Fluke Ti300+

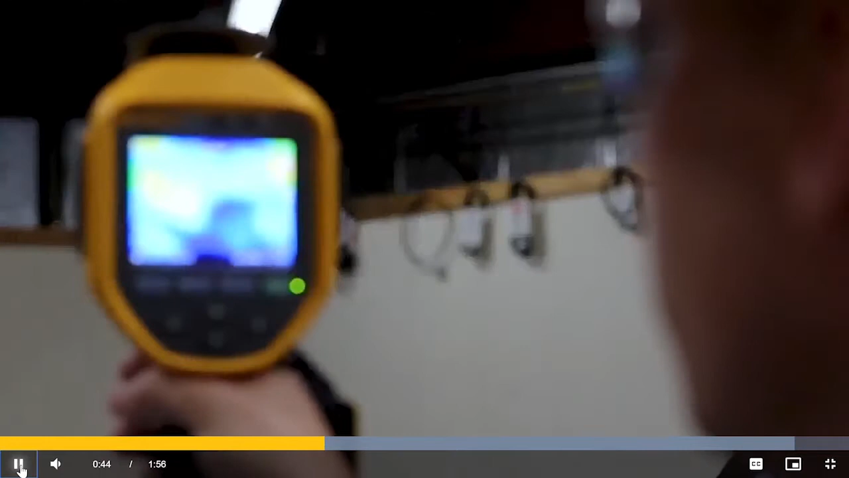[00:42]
The camera automatically measures the distance to your target and
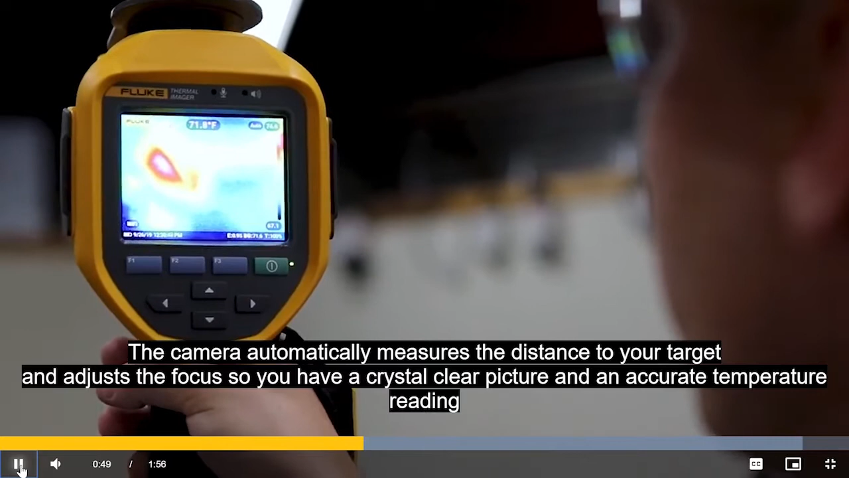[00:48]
adjusts the focus so you have a crystal clear picture and an accurate temperature reading.